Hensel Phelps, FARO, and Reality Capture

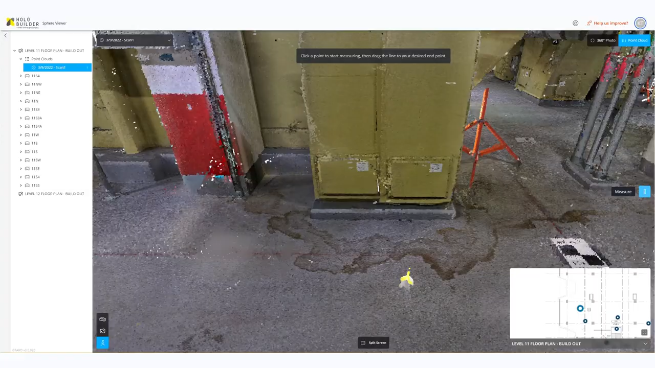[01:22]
to providing software to do very accurate measurements.
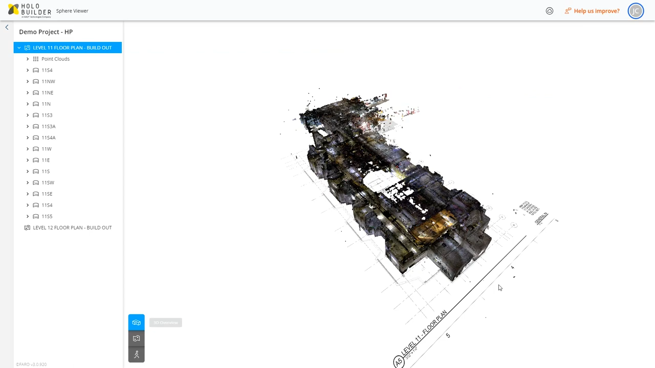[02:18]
meaning we're allowing customers to bring in all sorts of different types of reality capture under one umbrella in one ecosystem that can be shared to all the stakeholders involved on the site.
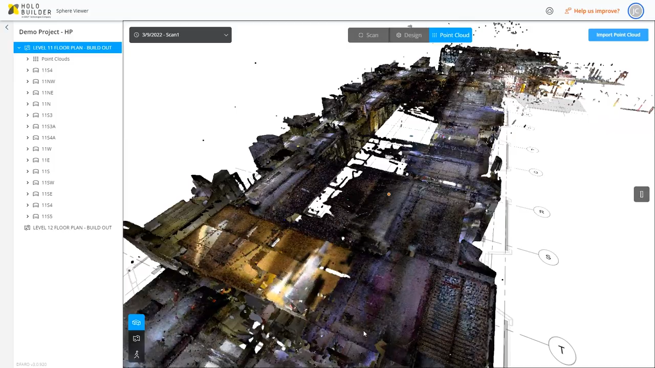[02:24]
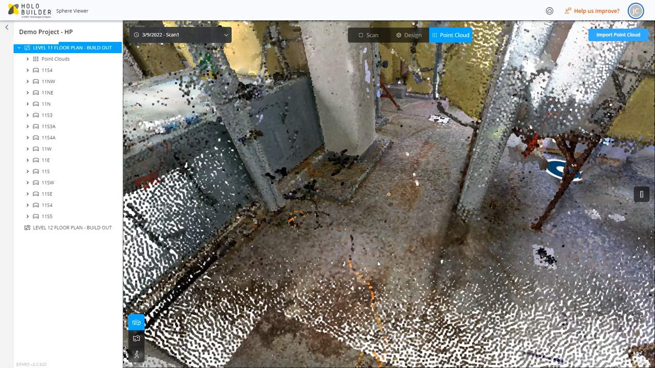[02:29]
The platform like Ferro Sphere, the viewer, allows us to really see all the information at our fingertips. Everything that's associated with that three-dimensional space that we're working in,
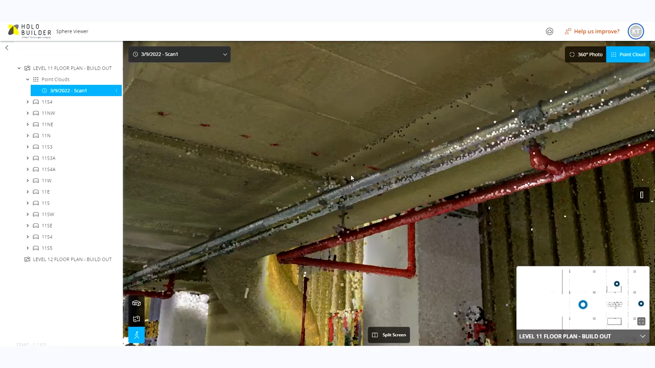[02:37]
whether it be a 360 camera, a BIM model,
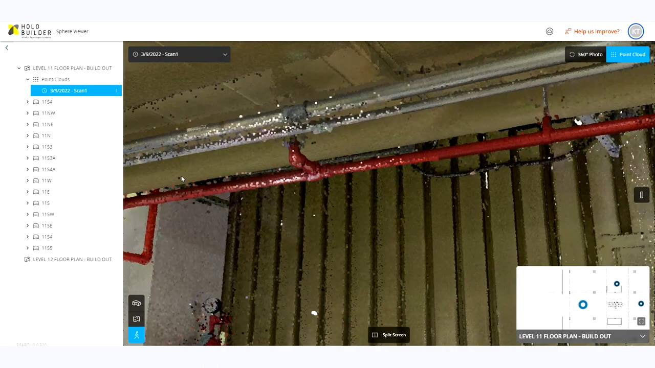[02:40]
or the laser scans, or any other source of information, being able to have that in one home,
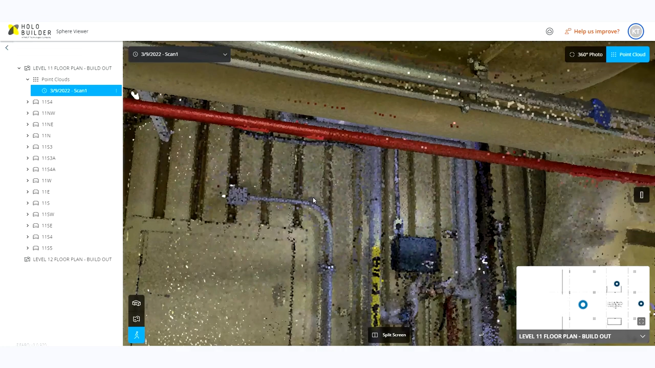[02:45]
it really makes our life a lot easier and a lot more efficient.
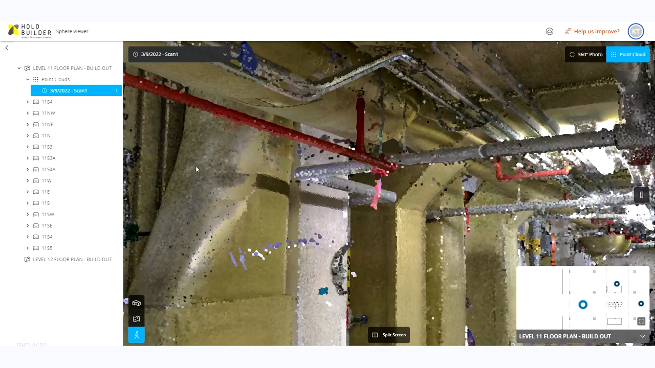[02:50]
So the Sphere viewer for us is really the epitome of what we've always tried to go champion as we go bring in different data sets across the realm, whether it be 360 photos,
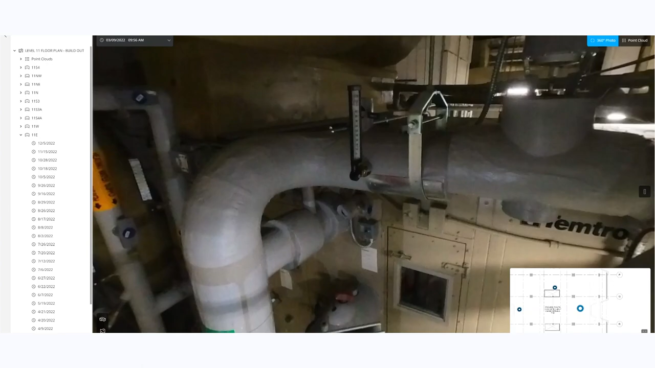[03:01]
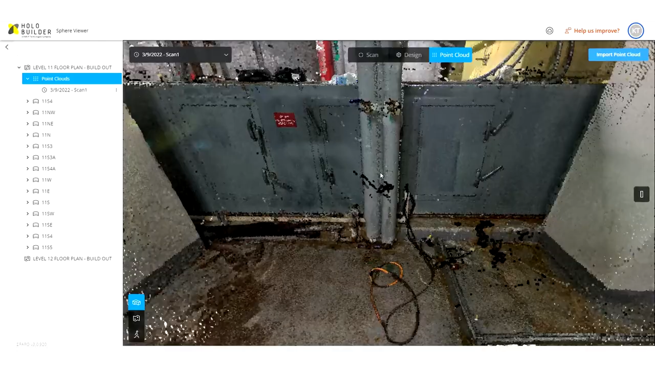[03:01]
or we want point cloud data, or unregistered scan data,
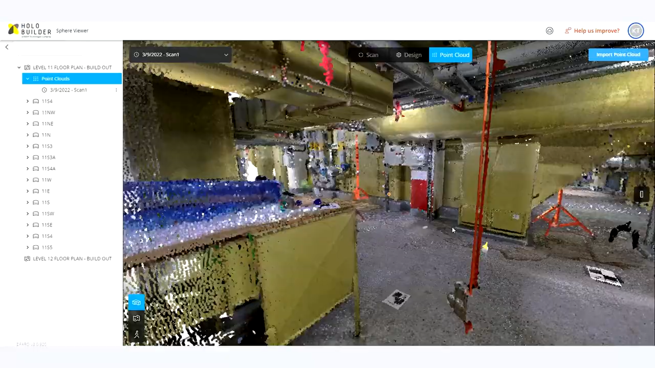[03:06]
really bringing that into that single source of truth that we can go get all of our project stakeholders in